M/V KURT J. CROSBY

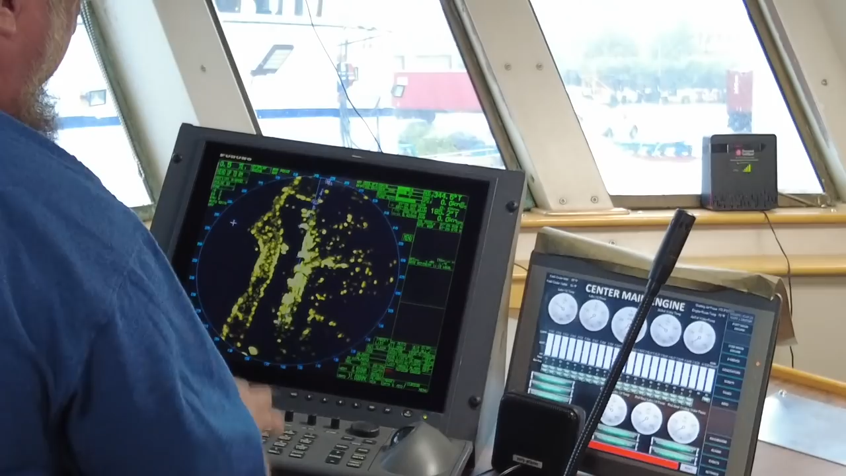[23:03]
And you can adjust the mileage. And for example, okay, right now, it's on a half a mile, okay? See the barge over there?
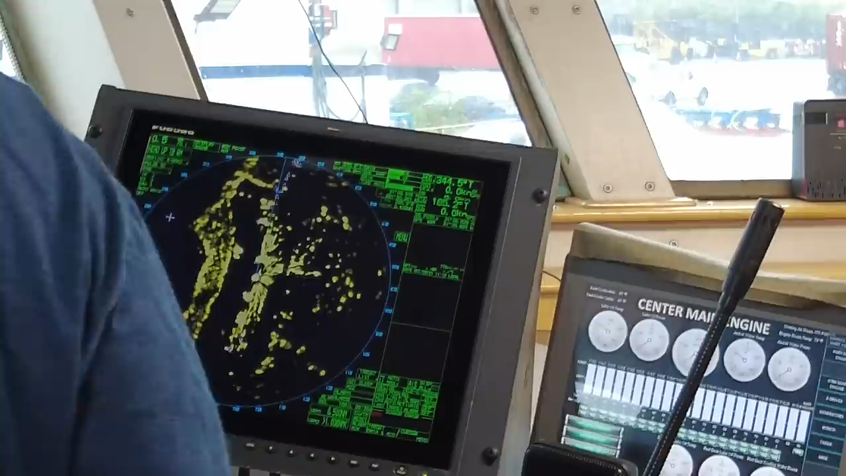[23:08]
Right. That's the barge right here.
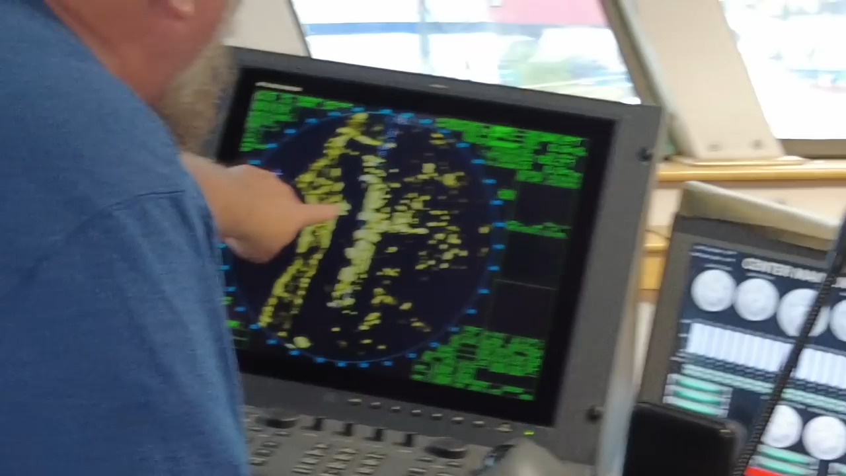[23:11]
Okay. You see how we got a standing arm here? That's your bank office.
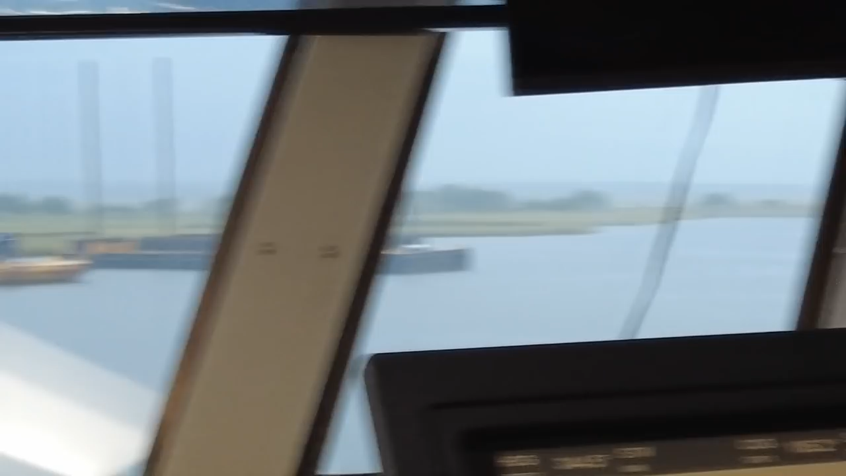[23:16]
That's the land. Now it breaks up right here. That's water. Okay.
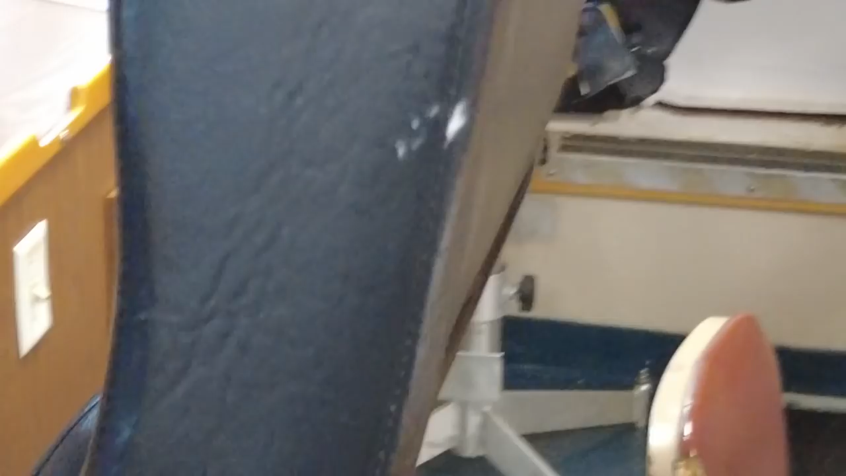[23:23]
Come down a little bit on it. All right. That'll give you a better idea.
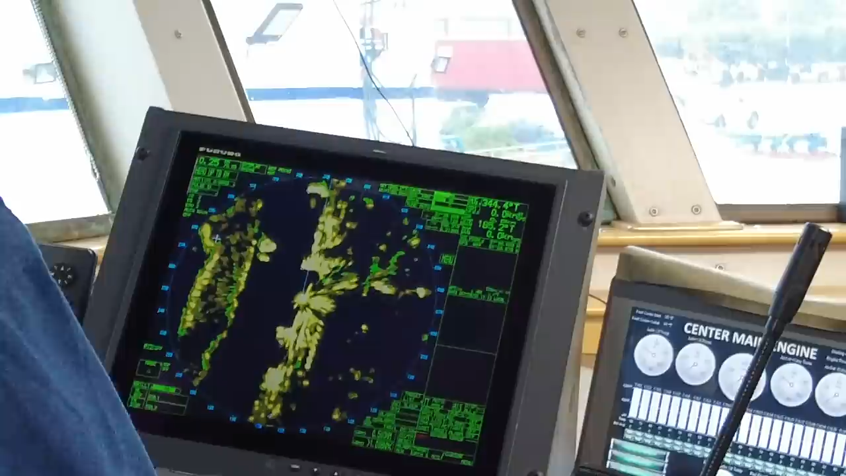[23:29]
So the center is actually us. So if we was to move out in the channel, you would move out, okay?
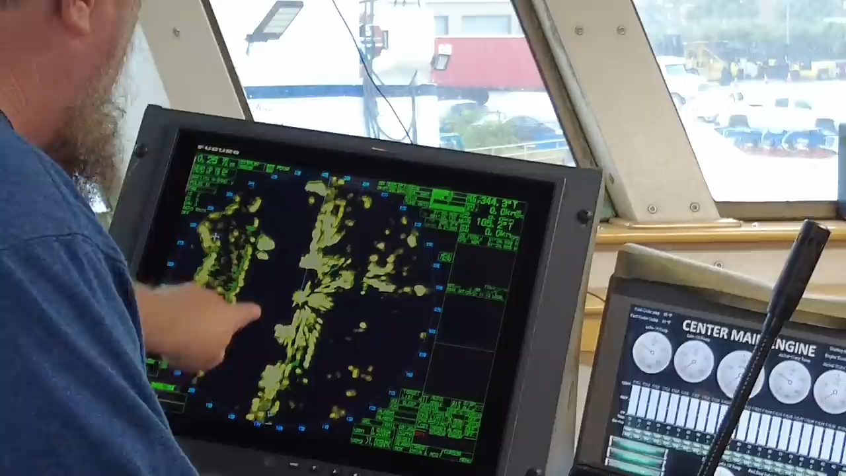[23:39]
So right here we know it's nothing. This is the two barges. That's the barge right in front of us. So if you got out in the middle and there's nothing around you, you know you're safe.
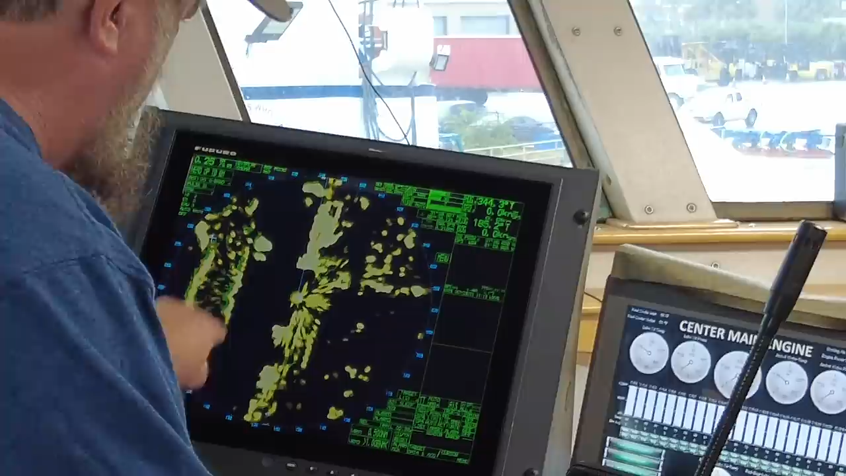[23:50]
Okay? Any vessel coming down the channel, we would pick it up as a dot like this.
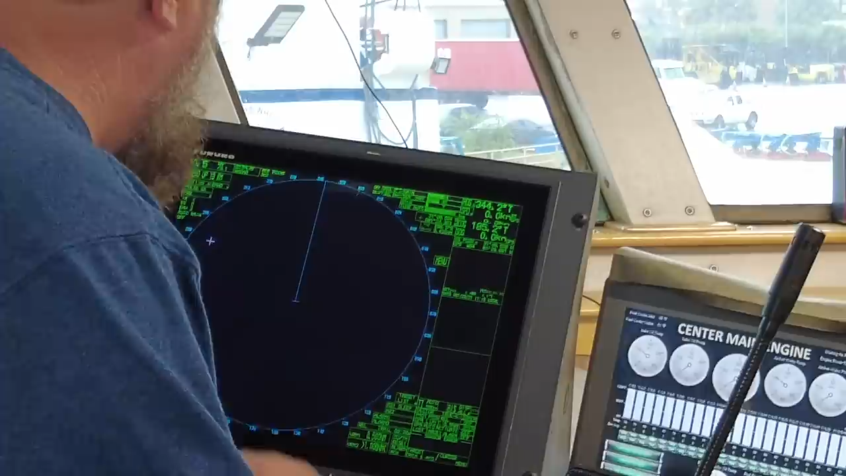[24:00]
How far out will that radar reach? 96 miles. Wow. With that said, though, it depends on everything. On average, 24 miles, you're safe. Uh-huh. It'll pick up on the money. 24, and as you're going up, it's a little skeptical.
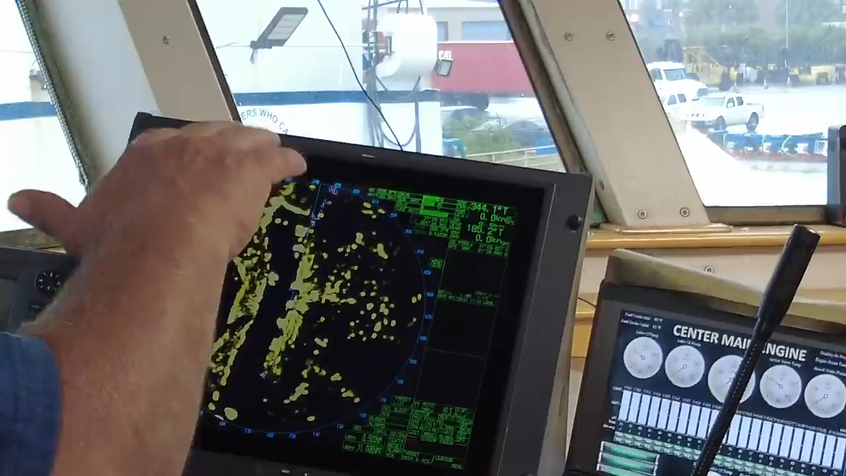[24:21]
But we more or less want to know what's around us.
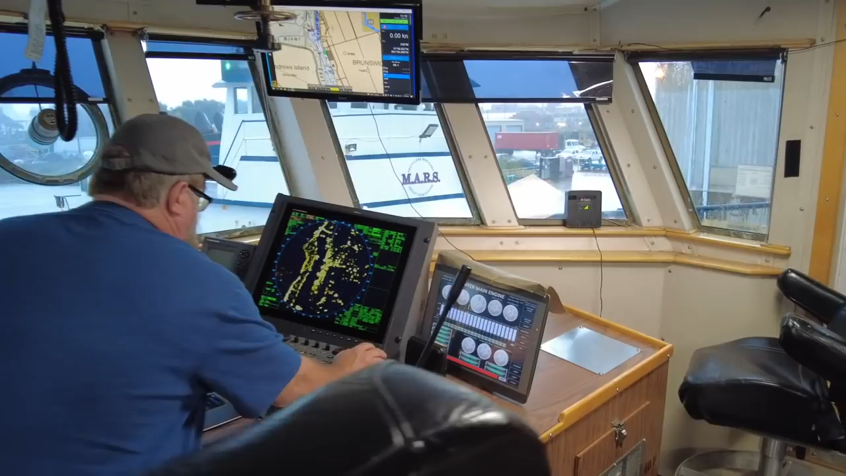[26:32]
This, y'all might say we're cheating a little bit, but it is what it is. See the little green line up on this one? Right. That's me. I actually passed there.
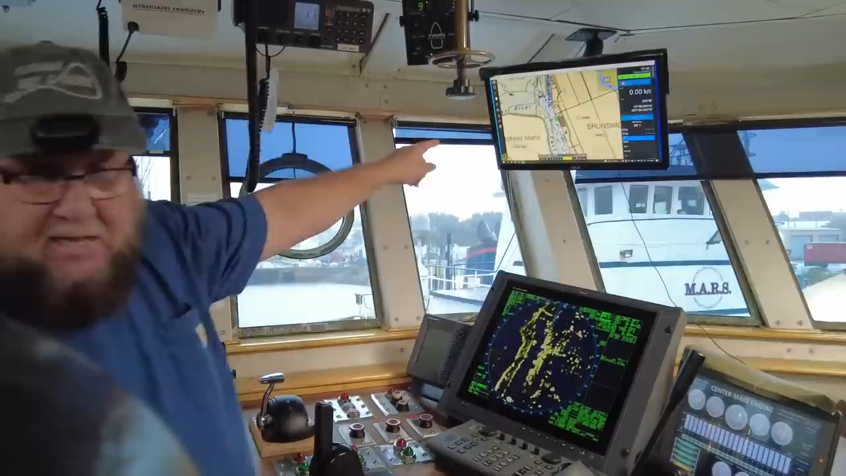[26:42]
So I passed there once, I can pass there again. It actually draws a line for me. And we save it. So you know I've been in that location.
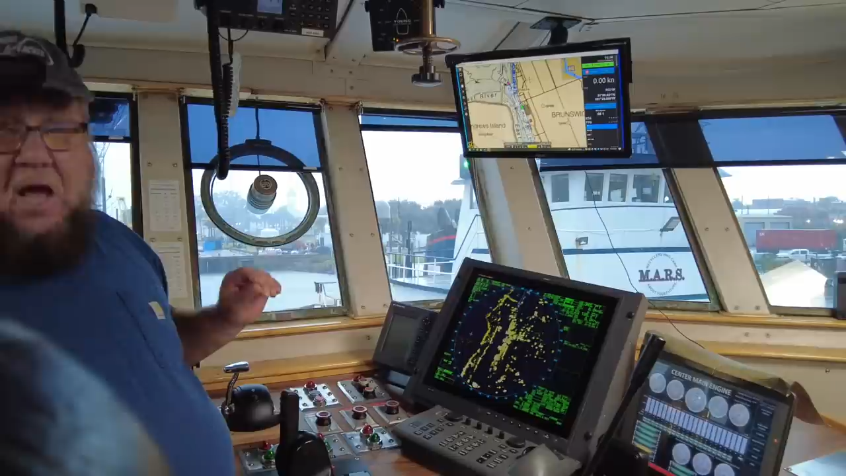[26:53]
I've been there, I can go there. I can go again. It's a safety thing. This one has a little red line. And this one has a green line.
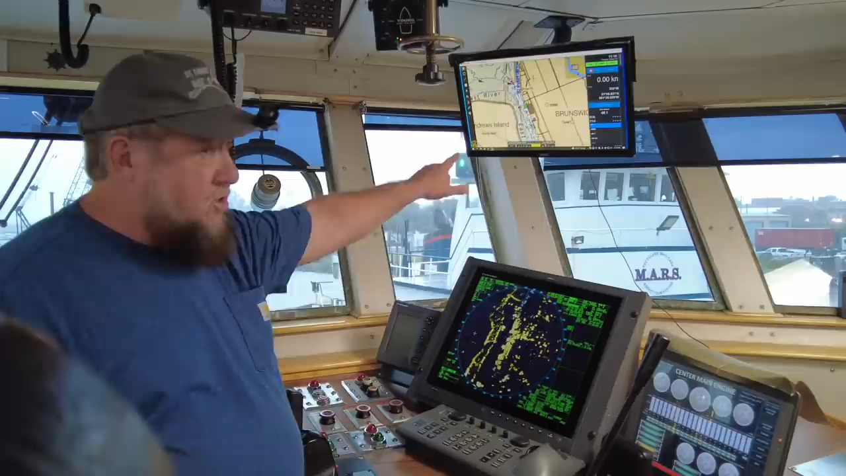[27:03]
This one does little dots, you know, and you can set it to what you want. It's really a good tool.
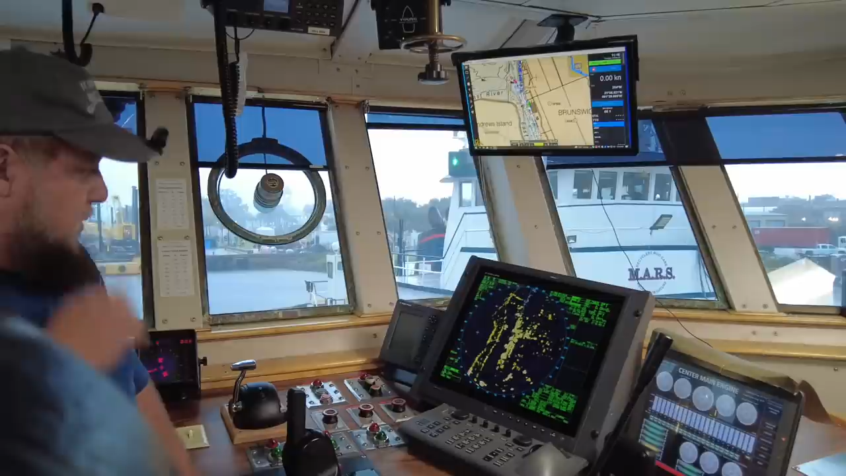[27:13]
Okay, another thing that's a good tool, if I want to know the exact depth where I'm at all times,
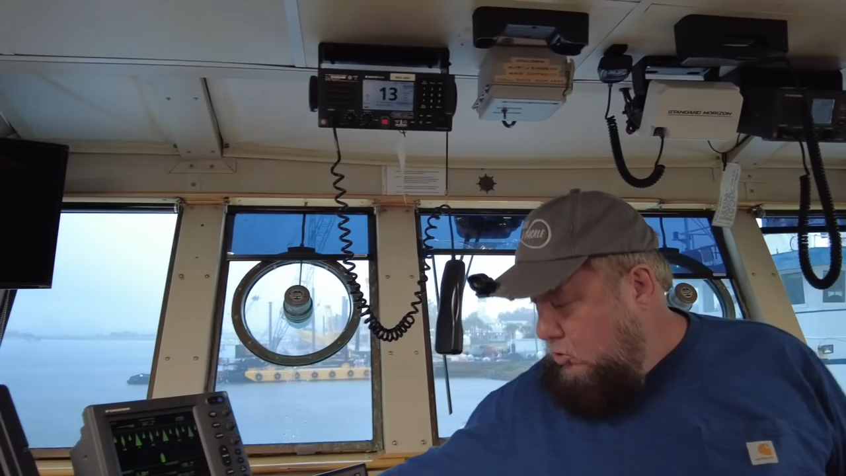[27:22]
which we normally do, just look over at this.
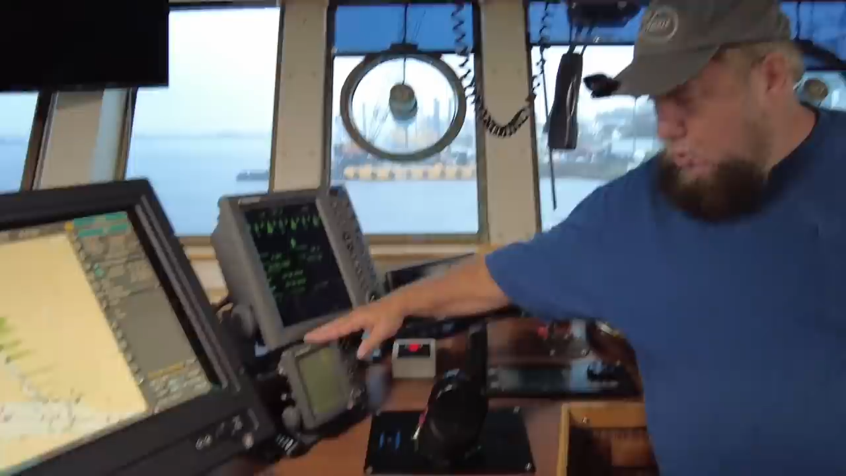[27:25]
It's a depth machine. It tells us the depth of water. It will not stop you to go aground, but it will tell you. Like, tell you what's underneath you. Right now, it's showing 26 foot. Okay, I'm drawing 21 foot. So you got to add that 21 to the 26, and that's the depth of the water that's actually under the keel. Gotcha.